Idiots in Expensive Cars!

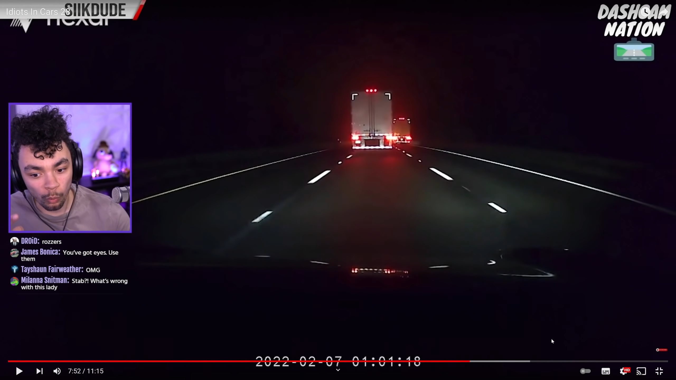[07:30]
But, why the hell are you not... Why is no one using the other lane? Wait, I'm confused. Which side... This is America. Which side is it? But either way, there's an empty lane. Why is nobody using it? Surely. Hello.
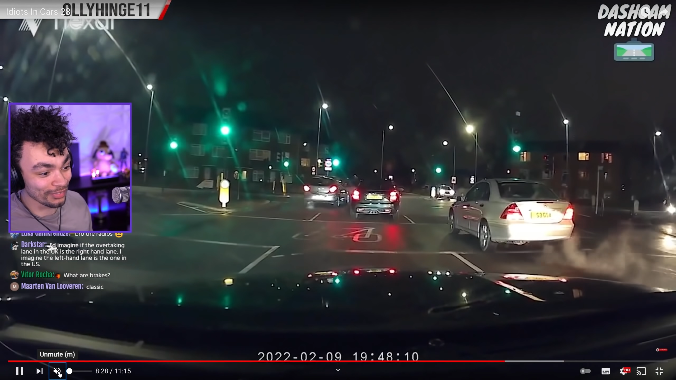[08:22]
You had a bucket full. Oh, it's the UK. It's a smart car being a... What's that guy doing? Nice. He's going to get hit. He's got music on, son. Oh, yeah. I didn't realise. I was distracted by the blokes. Gonna have to reach the... Whoa! You what? I was distracted by the blokes, is what I'm saying.